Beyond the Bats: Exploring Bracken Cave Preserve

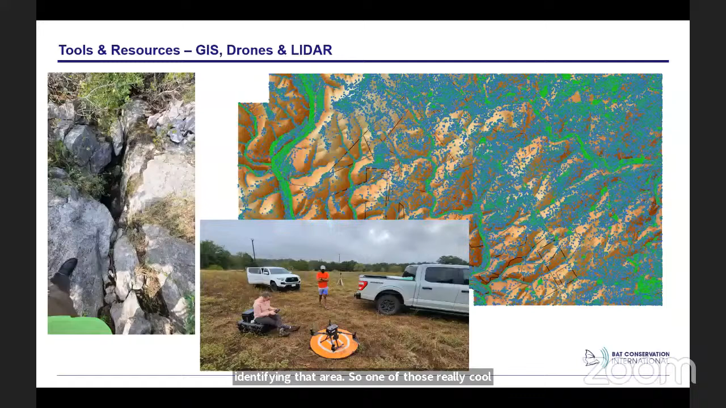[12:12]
drones to help with with some of that mapping and identifying that area so it's one of those really cool things that with some of the new technology that we have out there that we're able to take advantage of and help uh complete our missions another group thing we do is uh using recessivity and ground penetrating radar to